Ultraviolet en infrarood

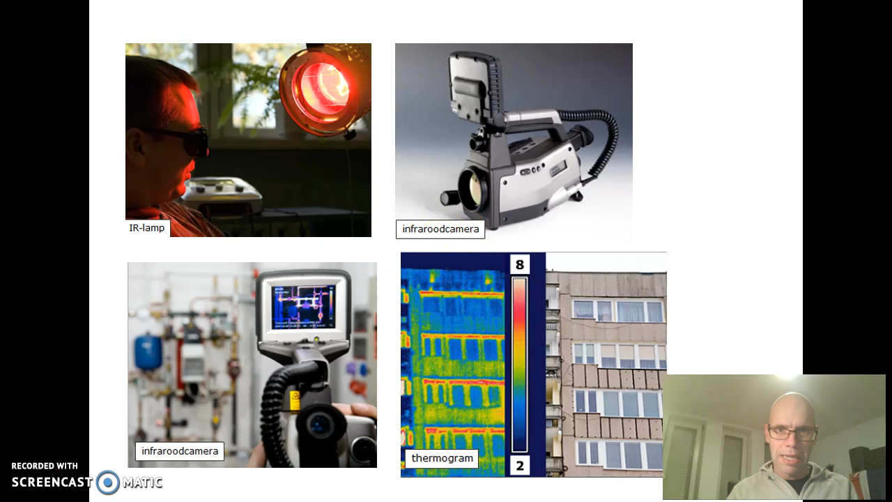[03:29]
En dan kun je zien waar je huis beter geïsoleerd moet worden bijvoorbeeld. Nog voorbeelden van infrarood straling. Bijvoorbeeld toepassingen daarvan.